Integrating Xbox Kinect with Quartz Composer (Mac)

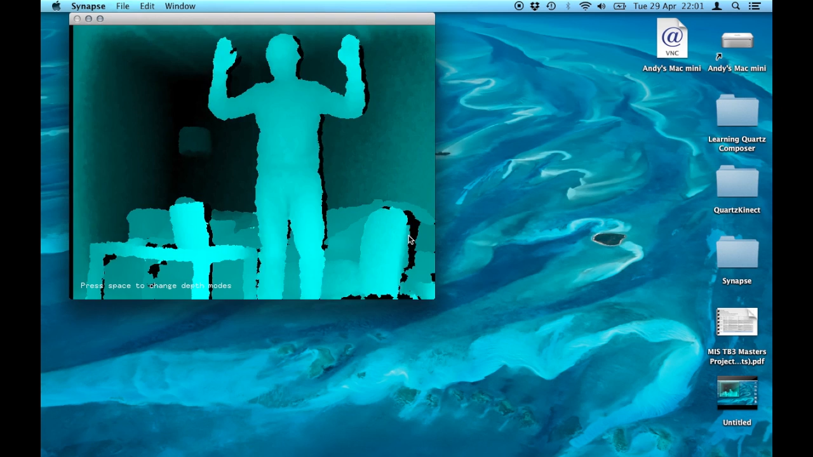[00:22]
So our first piece of software I open is called Synapse.
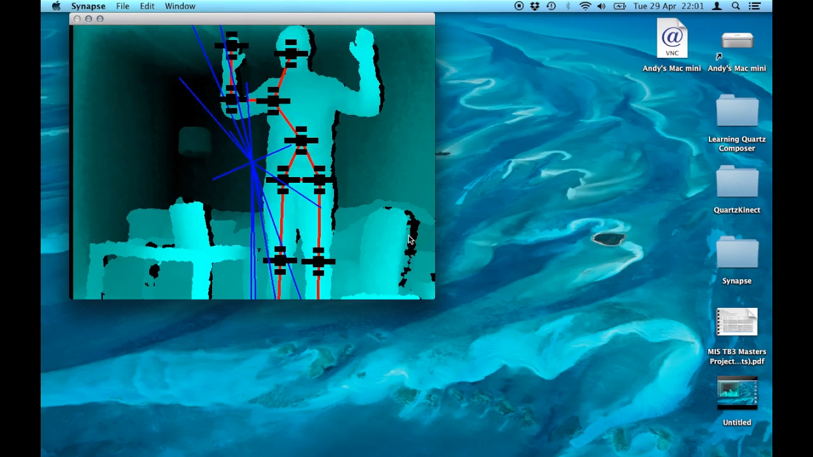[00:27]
Synapse takes the data from the Xbox Connect and maps it onto my body.
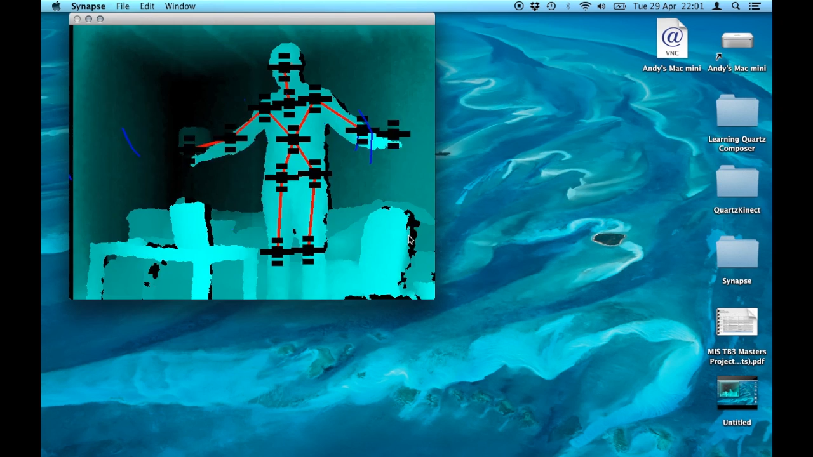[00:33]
You can see in the video now that I'm moving around and the Xbox Connect recognises all my different limbs. You can also see it recognises me and removes me from the background.
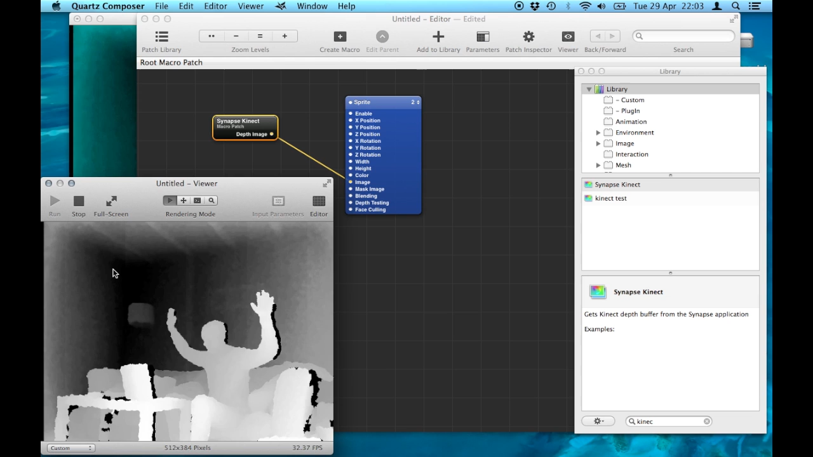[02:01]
That then feeds us the 3D data.
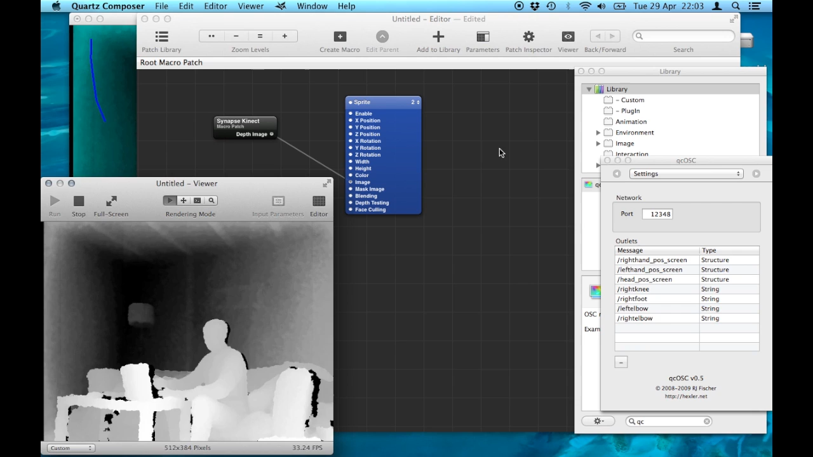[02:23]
So what I've done here is opened up the plugin called My OSC and as I move my body around you can see all the different limbs, my head, my legs etc.